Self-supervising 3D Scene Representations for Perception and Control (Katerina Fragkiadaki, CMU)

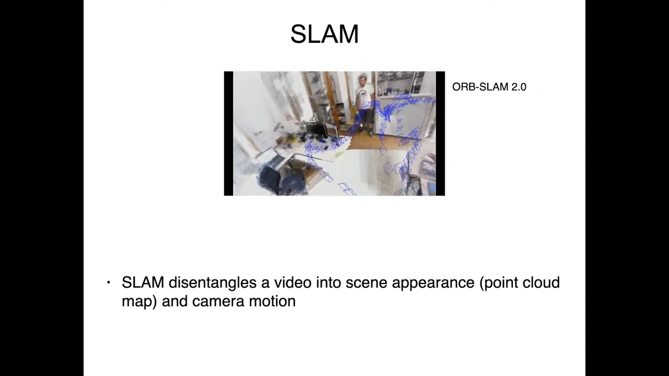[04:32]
and captures an appearance into a point cloud map of the scene.
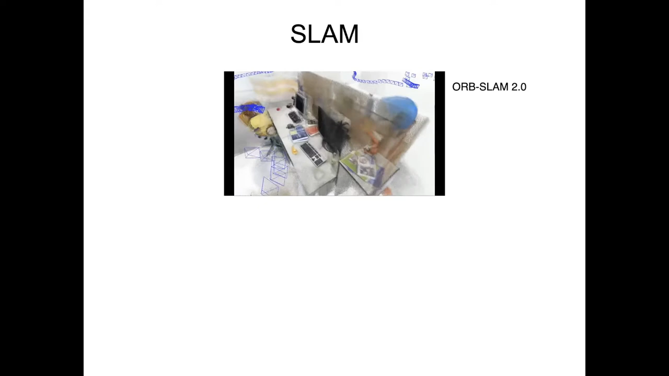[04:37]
And indeed, SLAM does have object permanence. This teddy bear here was not there in every image, but is there on the map of the scene.
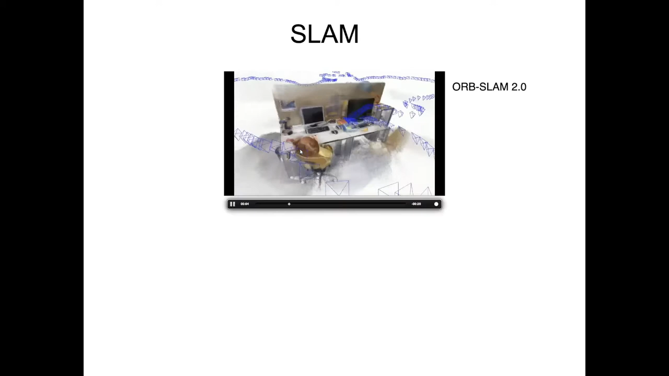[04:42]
But what is the problem with SLAM? The problem with SLAM is that, despite the nice object permanence that shows,
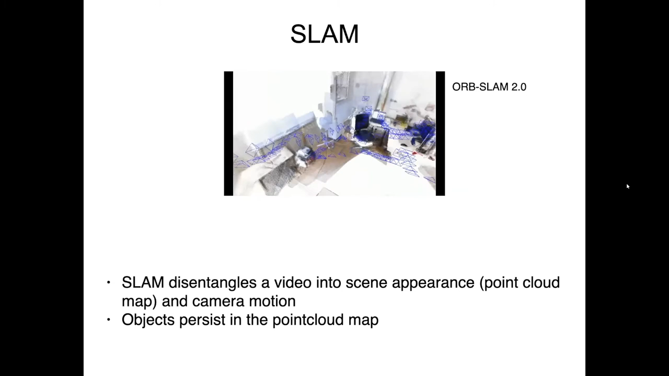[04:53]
is that it doesn't do a modal completion.
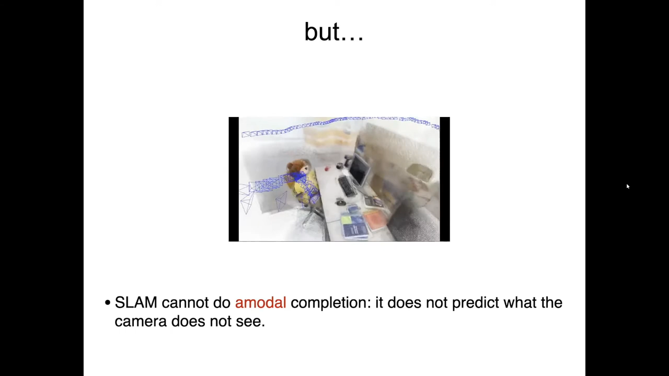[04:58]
So here I'm showing you a desktop, an office scene.
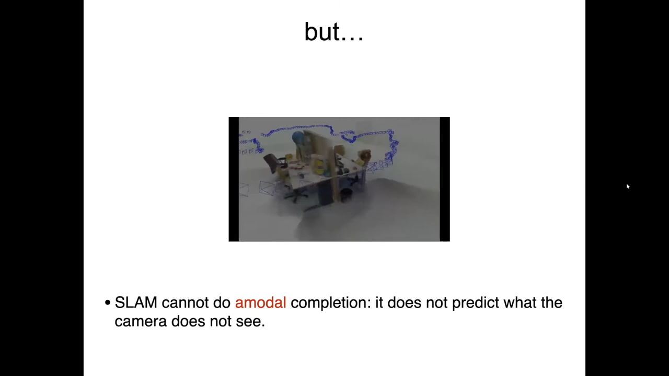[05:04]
Next time that I'll show up in an office, again, I need to move around the office scene from different viewpoints to capture the map.
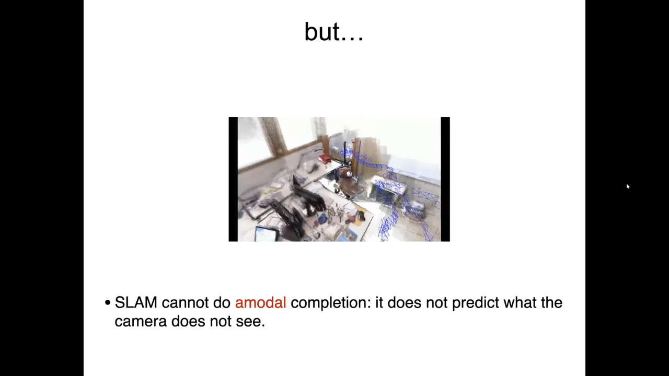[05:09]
I cannot learn to predict what the camera does not see, what we also call a modal completion.
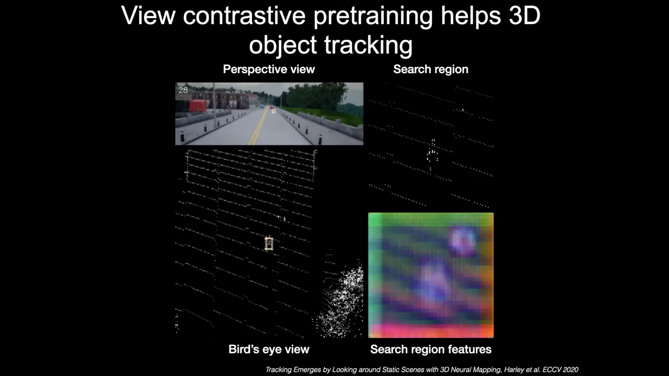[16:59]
And indeed, we use those representations to track objects in the scene, and they do reasonably well, trained from scratch,
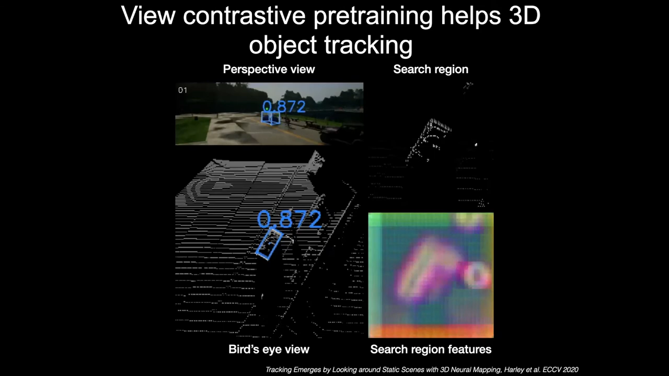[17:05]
without ever trained for correspondence over time, because they're trained from static scenes.
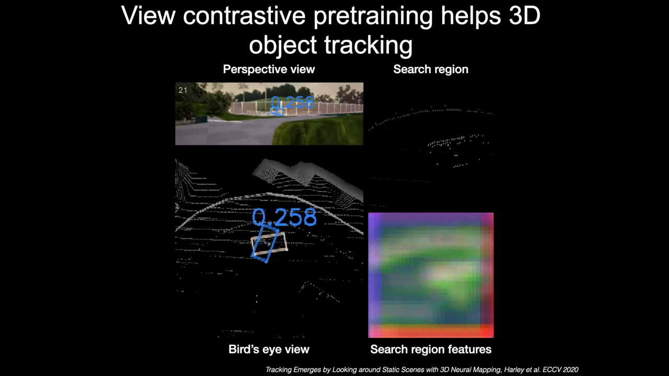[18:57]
So now we unproject every image into a 3D feature map. And then what we do is we initialize the bounding box, the 3D bounding box of an object.